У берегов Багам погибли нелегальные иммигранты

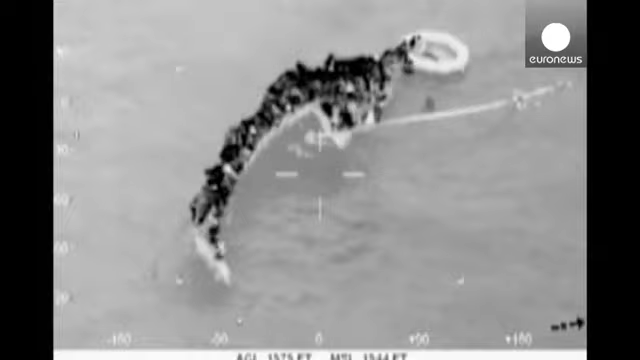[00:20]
Инцидент произошел неподалеку от острова Стэнил-Кэй, где переполненный парусник с эмигрантами наткнулся на рифы.
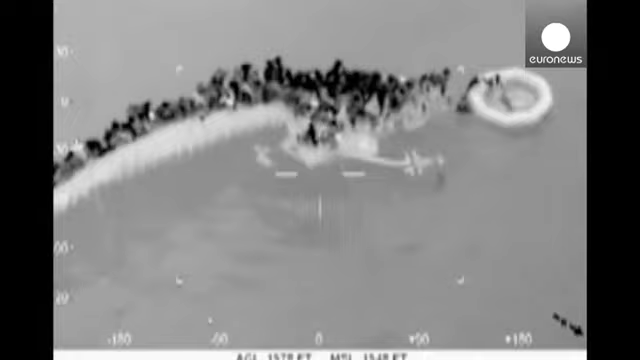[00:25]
Это не первый подобный случай в районе Багамских островов.